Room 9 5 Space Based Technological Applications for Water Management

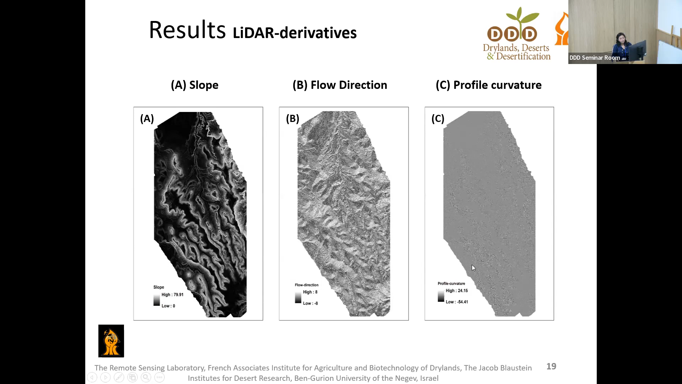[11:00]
Here you can see the low value corresponds with the darker and the higher with the brighter color. So these are the data derivatives. And this is the OBIS segmentation result.